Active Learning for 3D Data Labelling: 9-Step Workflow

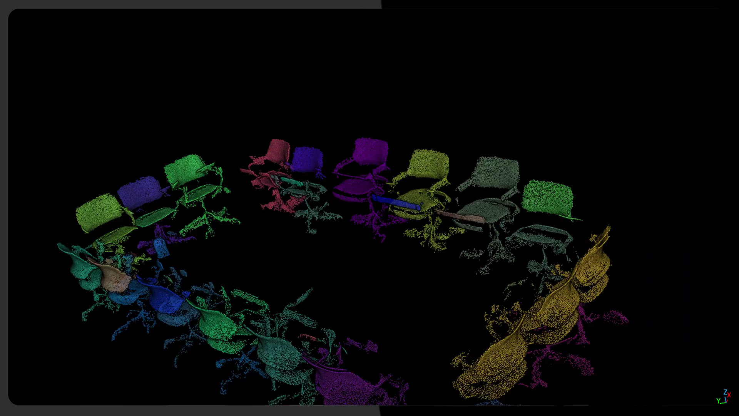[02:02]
that make sense together in order to extract relevant clusters and then maybe just label these clusters that's one approach to
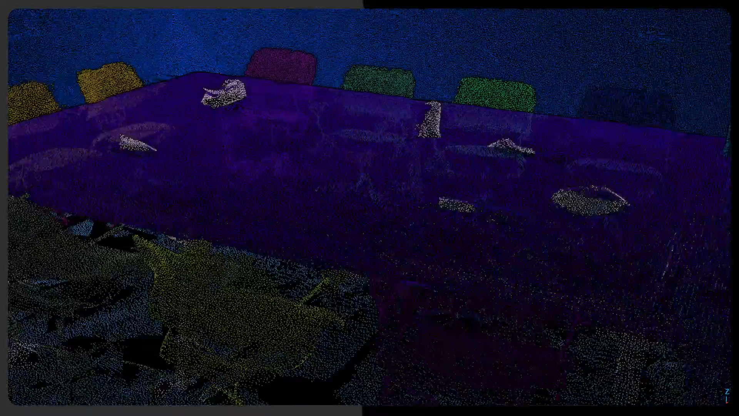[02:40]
process so how does that work and that's what i want to emphasize today because this is something very powerful and i've seen results where you just need to label two percent of the data set and you will still have a model that performs super nicely so let's take for example this data